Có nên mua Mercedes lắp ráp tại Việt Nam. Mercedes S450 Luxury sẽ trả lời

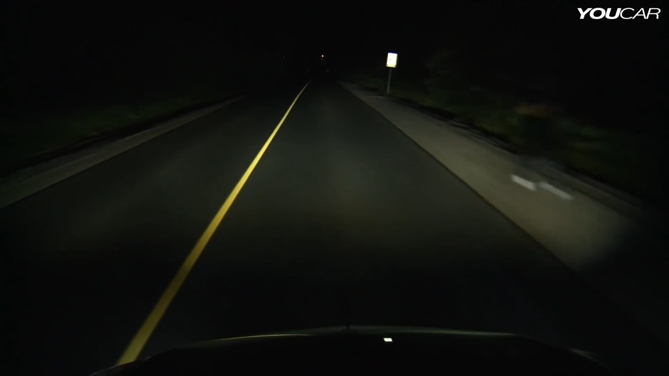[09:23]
kết hợp cùng với cái đèn hồng ngoại ở bên trong 2 cái bóng đèn pha của xe S450 Luxury Thì có thể nhận biết được thú vật và người trong cái khoảng cách là 650 mét Đó Thì khi mà chúng ta đi vào ban đêm không có đèn đường á